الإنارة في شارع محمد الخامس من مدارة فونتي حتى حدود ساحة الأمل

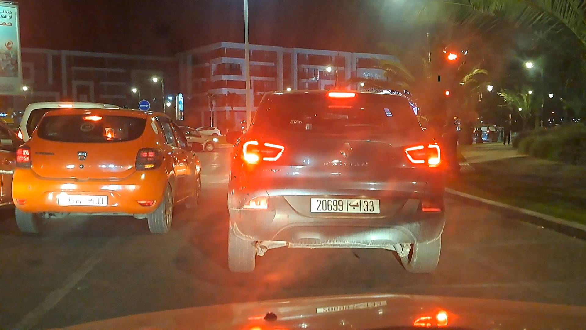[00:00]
اذا الفيديو الثاني ديال المقارنة ديال الانارة ما بين محور شرق غرب مع شارع محمد الخاميس اللي تمت اعادة تيئة ديالو وحتى الانارة ديالو رات تقدد فيه. قدي تشوفوا معي الفرق. وبتشوفوا ذك شي بصوت وصورة. بس ان شاء الله مدينة اقادير تولي كلها في هاد شوارع كبار.
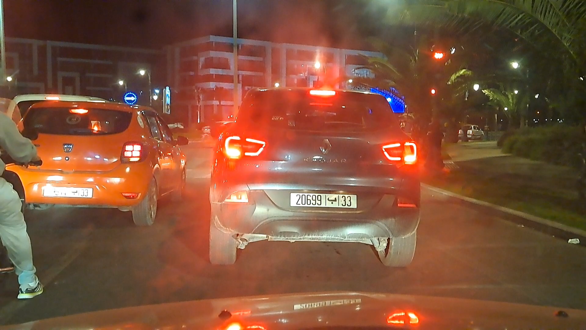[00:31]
وفيها هاد الانارة في المستوى. الانارة جيدة. هاد الانارة اللي كد فيه واحد نوع من الجمالية على المدينة. وكتساعد حتى السائقين. وكتخفف من هوادث السيل.
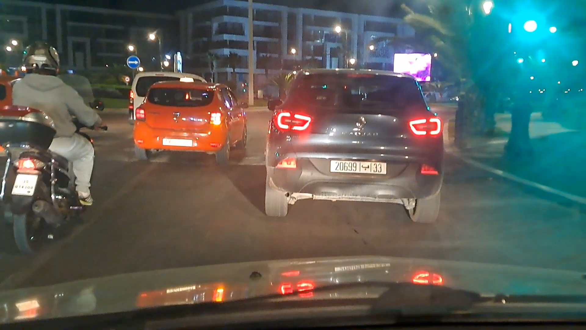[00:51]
عندها بغادي ندخلوه. بسم الله.
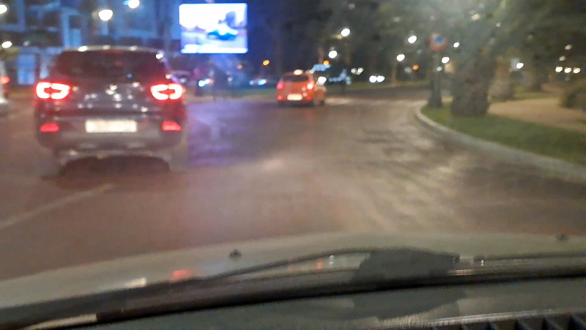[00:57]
احنا ده بغا دخلنا الشارع محمد الخاميس. نشوفوا ما هي هالانارة كديرة. كان فرق.
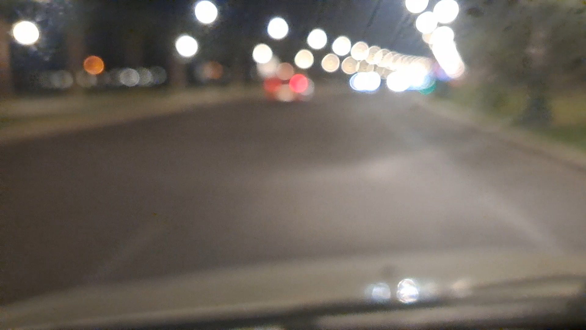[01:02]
كان فرق صراحة تاني. اطلع هدوم هيا الفرق.
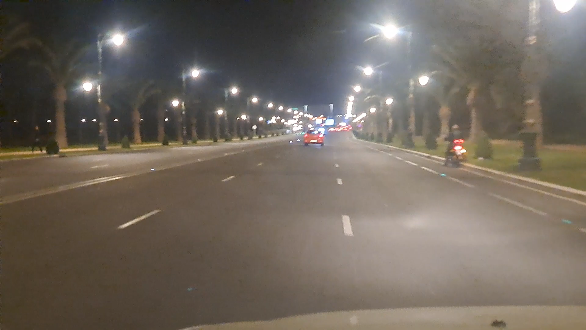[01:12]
كان هذا كله رشار يا محمد الخاميس.
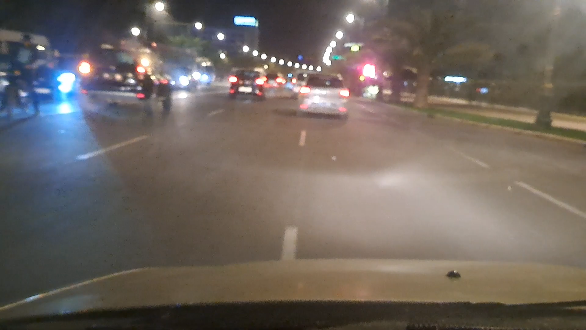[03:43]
هذا هو شريع محمد خامسكي لا تشاهده مع غيره نرى هناك مكدونالدس وصحارة وطيال هذا هو الحي السياحي الحي السياحي يعرف واحد رواج كبير غير في زميته في الصيف ولكن في الآخر في الآخر ماذا يقول لي؟ السلطة الحد كيكونوا دوك اللي كباري عامرين والله ينجيب ندنا دوك اللي كباري ما شلالي نقول
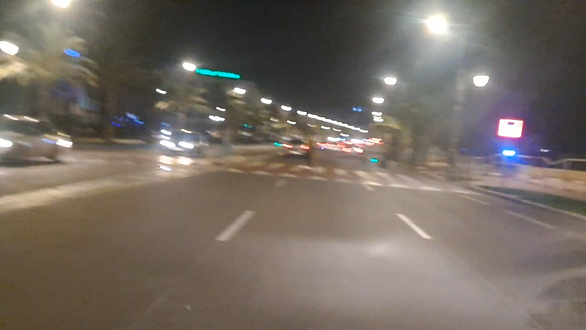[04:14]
الله يحفظهم دوك اللي كباري ما يوصلون كل شيء يدخل في إطار السياحة الجنسية ونحن ملسنا فخورين بها تماما نحن نصور لكم الموقع المصرح المصرح الكبير نحن نصوره لكم هناك ما يتصور هذا هو شريع محمد خامس لما تشاهده معايا هنا شارع اللي هو واسع